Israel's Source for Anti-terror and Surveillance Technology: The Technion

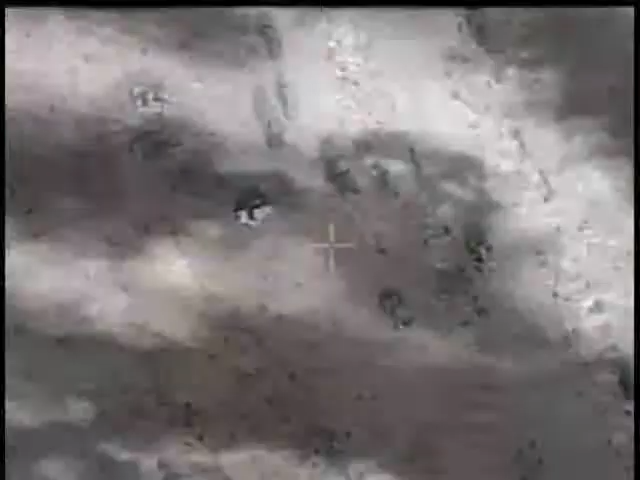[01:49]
we can say that before too long we will have technology for removal of clouds that will be second to none.